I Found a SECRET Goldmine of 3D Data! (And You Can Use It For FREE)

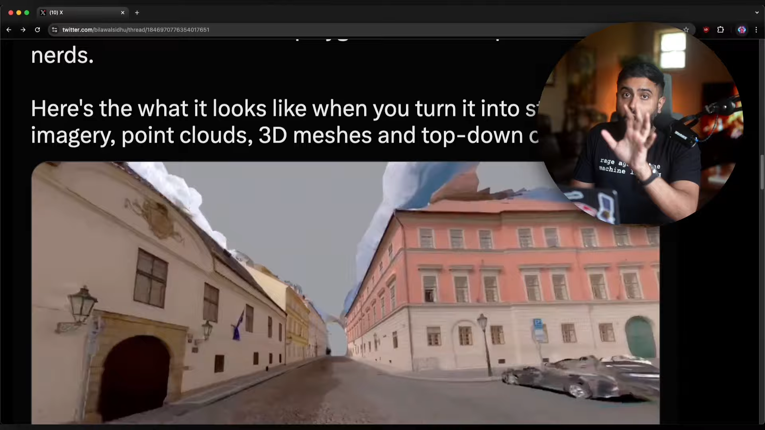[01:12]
You can also obviously nerf it, splat it, do whatever the heck you want.
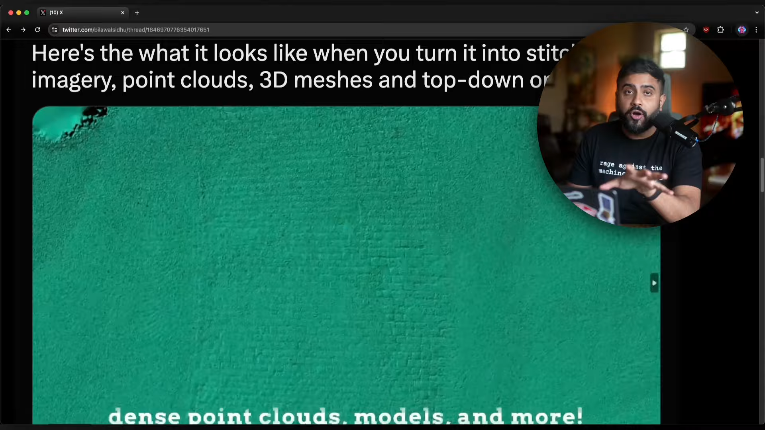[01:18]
And of course, make your top down orthos, elevation maps, all the usual artifacts that you're used to in the geospatial world.